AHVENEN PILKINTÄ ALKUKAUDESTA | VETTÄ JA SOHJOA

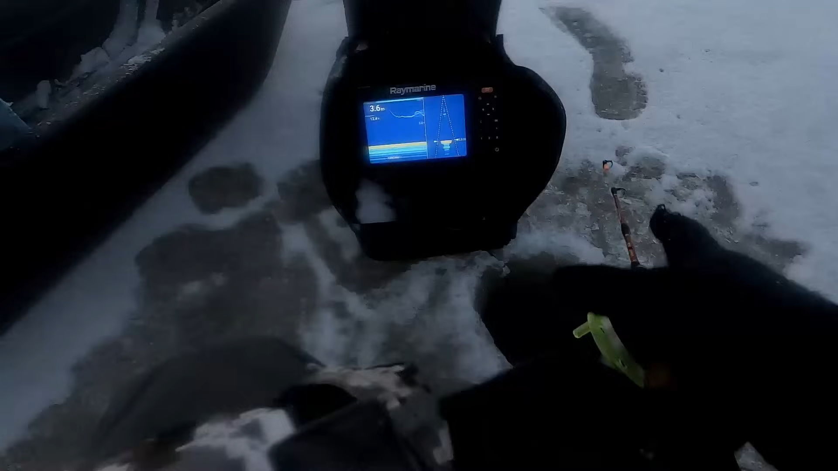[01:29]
Yllä läpi ettään pilikkiä tälle... Väliiveyn yläpuolelle.
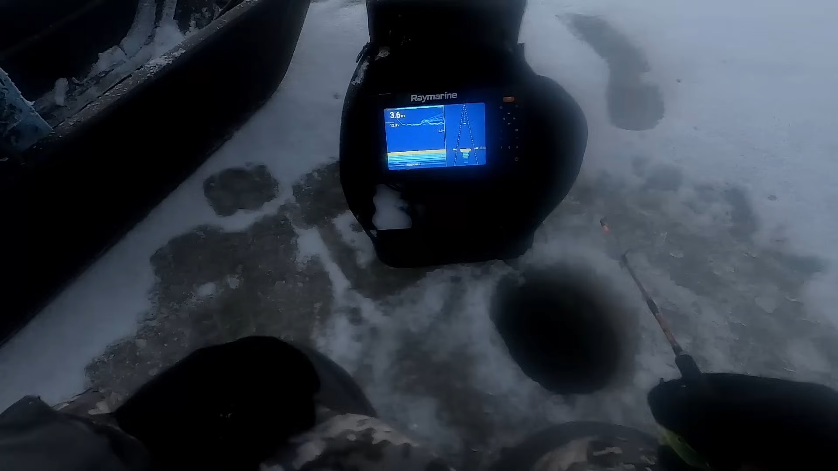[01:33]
Täällä on riittää käsiä ahveniä jos voin sattua sille tulleille. Tässä on mukava tässä vähän tämmöstä laikkua. Ihan hyvällä alueella tämmöstä... Vähän lumista aluetta.
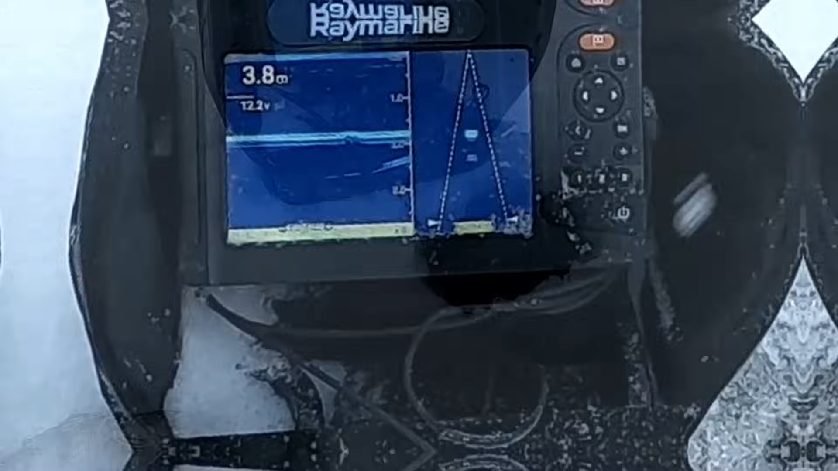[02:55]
On screen: depth 3.8 m
Mikä nyt? Mikä tullut? Onko haki? Onko jättiläs aho? Kuho?
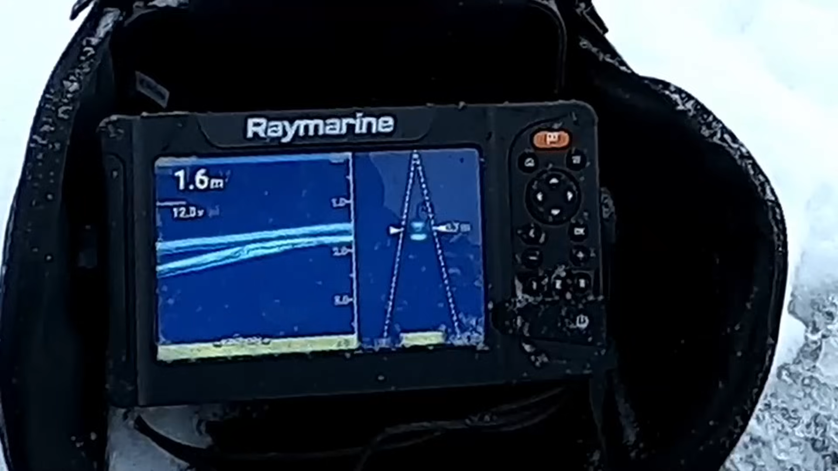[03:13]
On screen: depth 1.6 m
En tiedä ei ota kiinni. Huikaa ahoit se. Käällinen olla. Hu...
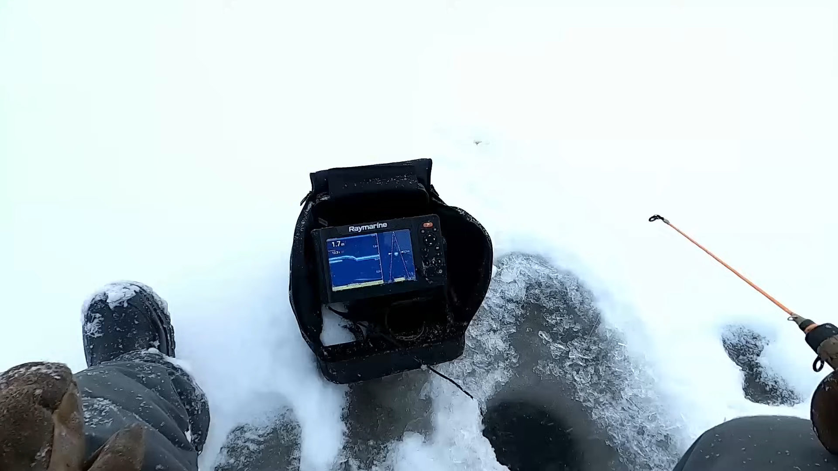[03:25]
Hu... Hu... Nyt iso oli ainakin. Huhuh. Aika vähän se on tos sieltä. Veitisen senttiä. Tämmöisessä märkäkohdassa. Tossa on vielä parempi märkäkohta tässä etupuolella, mutta... En tiedä, oskalut on mäennä. Tää on tässä reinoilla.
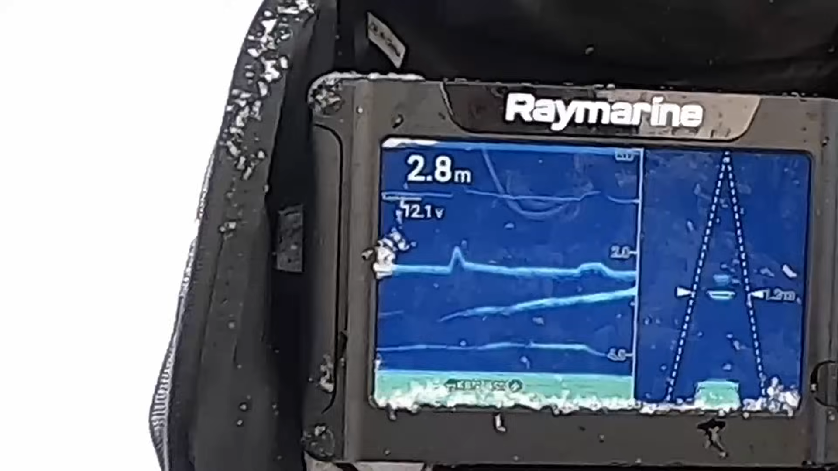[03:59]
On screen: depth 2.8 m
Jos on aho, nyt mä otan mua.
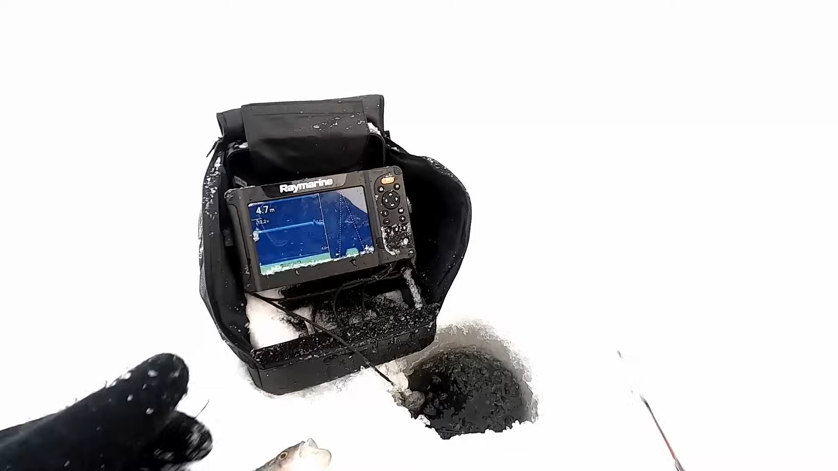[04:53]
Ei sitä tiisataan. Sipa katoa, se anttuu. Se näettekin ihan selvästi, että se taju syötte vähän paremmalla kohdalla. Ei se ennen anna.
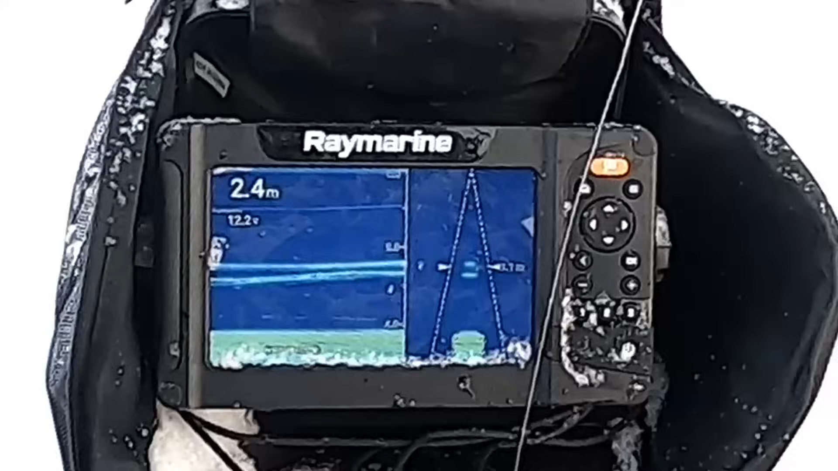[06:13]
On screen: depth 2.4 m
Ihan varma haaki. Kävimme yllättömässä. Haakijan sillä on täällä näky.
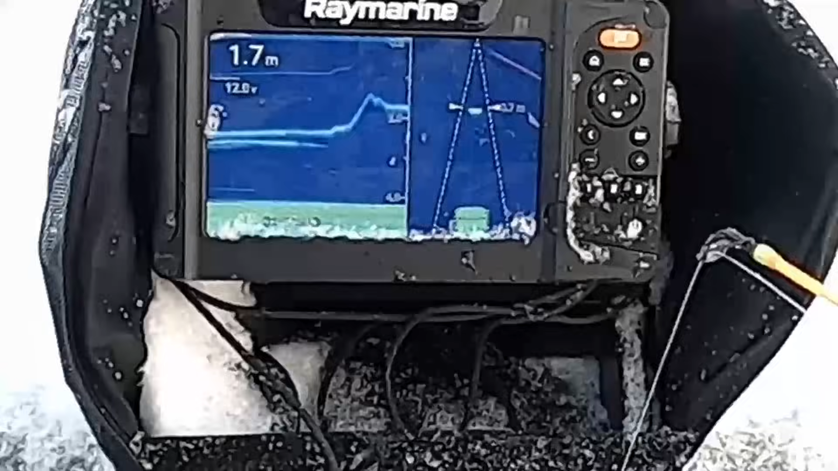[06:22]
On screen: depth 1.7 m
Pari haakkeen näkyy. Joku kävin nyt rämpää, missä se kiinnikkii. Tean. Nyt se tulluu uudesta.
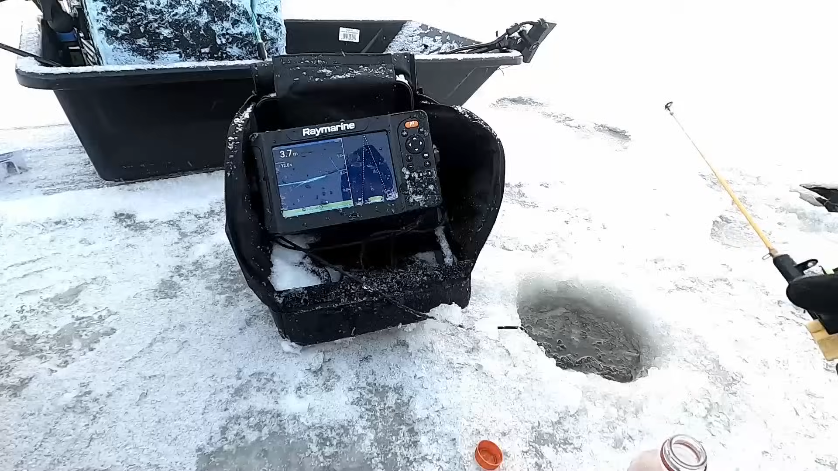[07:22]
Pari aahinta tuli nyt tähän. Ei pysyä murrissa. Säkkyivät ihan älyttömästi. Jos liikahtuu sen, tiedäkään tässä jäl.